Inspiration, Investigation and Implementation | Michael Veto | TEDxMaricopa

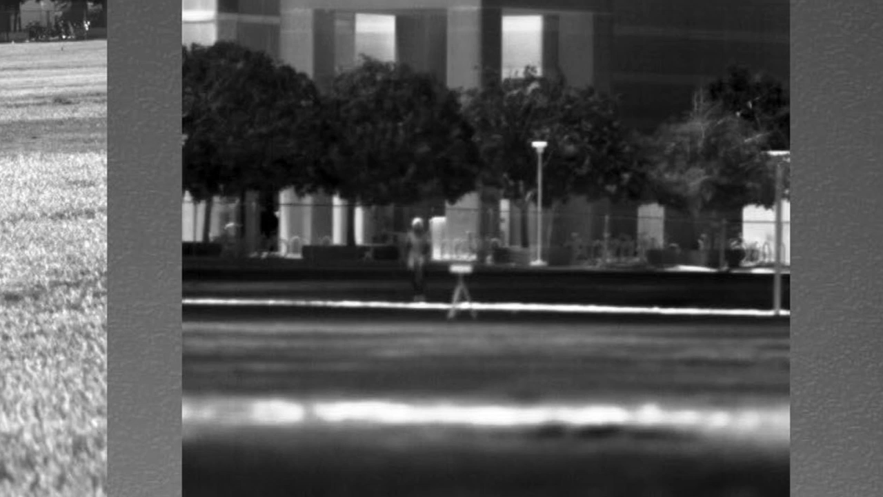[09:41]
Those are the sand volleyball pits in the middle of the recreation fields at ASU. And you know, in the summertime, if you barefoot walk on the sand, how it kind of burns your feet.
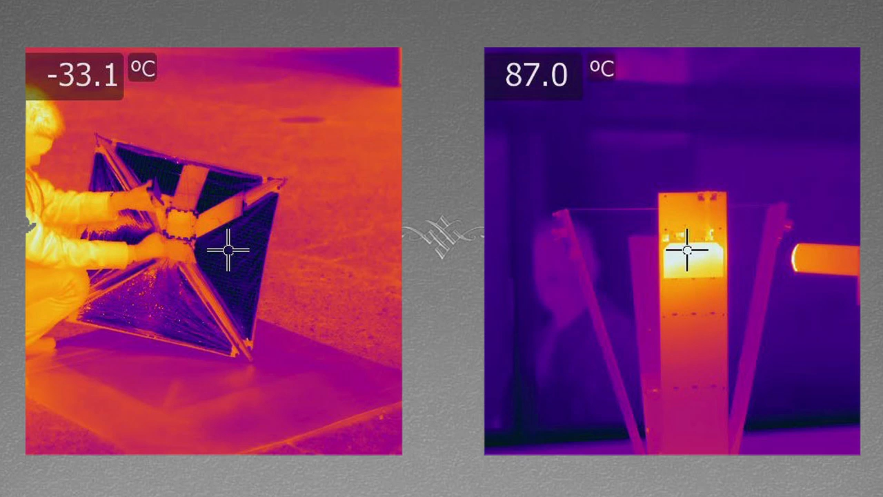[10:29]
But you can see in the top left, it says negative 33C. Negative 33C. So 0C is freezing, right? So why would it be negative 33C? That doesn't make sense.
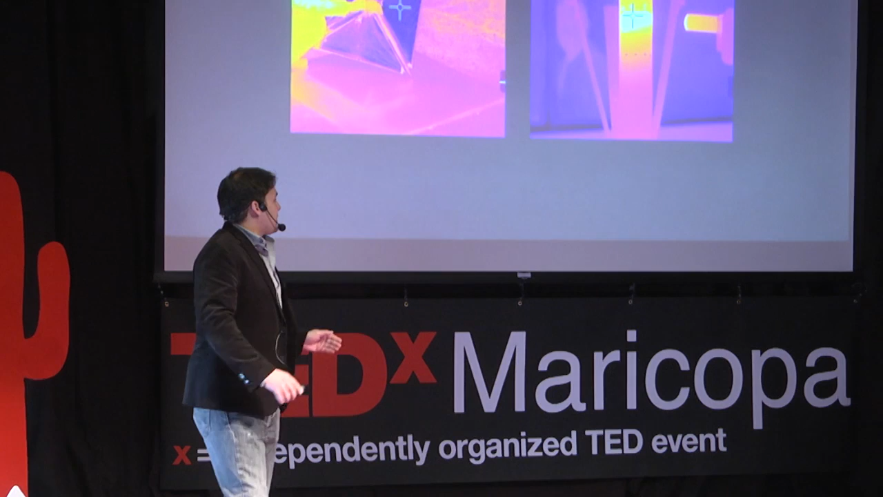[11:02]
But on the right, you're doing some testing of seeing how the temperature behaves of the solar panels that we're going to be imaging. And so that's a heat gun on the right, and we heat it up to 87C. Sorry, 100 is boiling.